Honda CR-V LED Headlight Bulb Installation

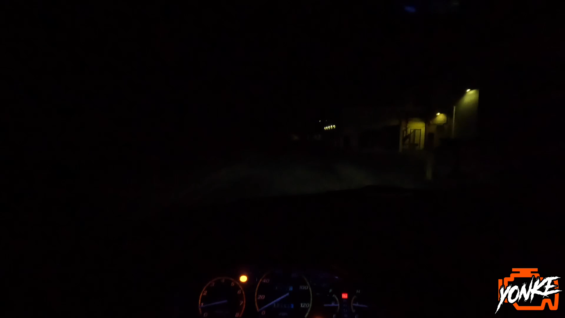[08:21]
you see how bright that is these are the low beams